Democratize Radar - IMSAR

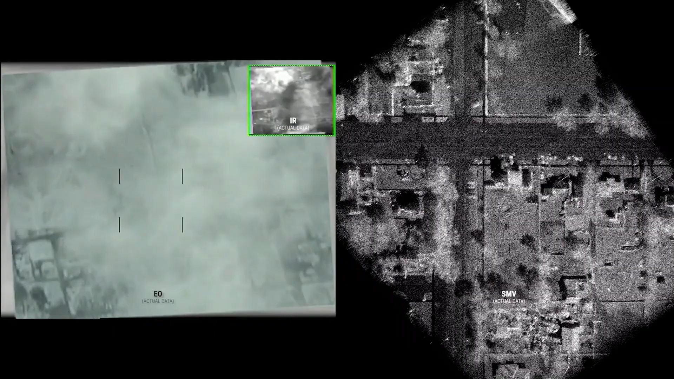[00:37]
There's very powerful pieces within radar. Radar's got the advantages of all weather, day or night.
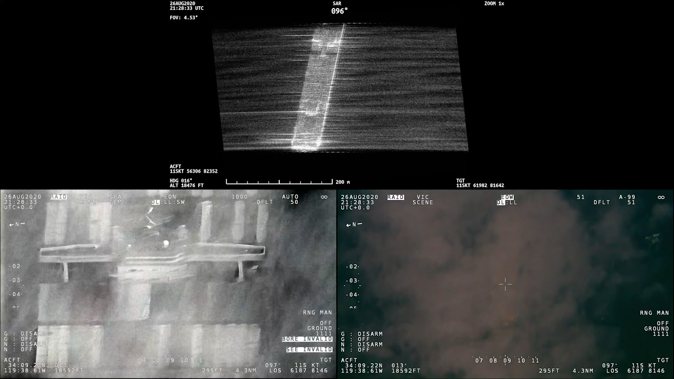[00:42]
You can see through things that visually we can't see through.
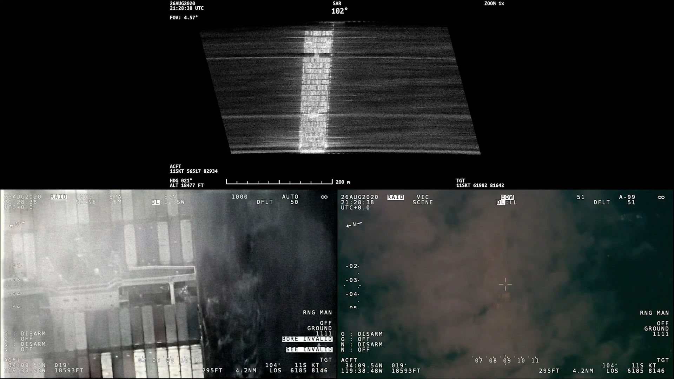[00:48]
And so there's all these powerful advantages. The other thing about radar is that it has a precise ability to measure range.
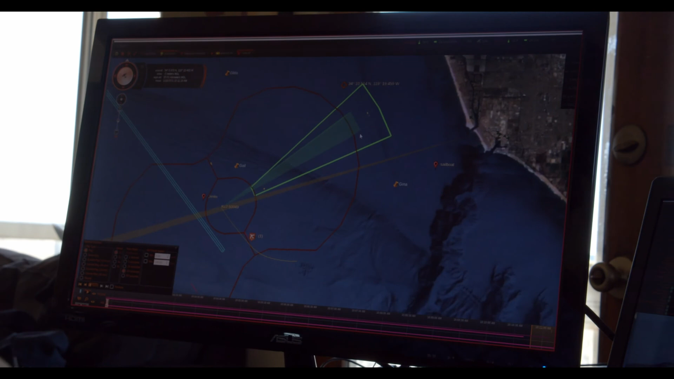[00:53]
So we get precise coordinates of where things are at.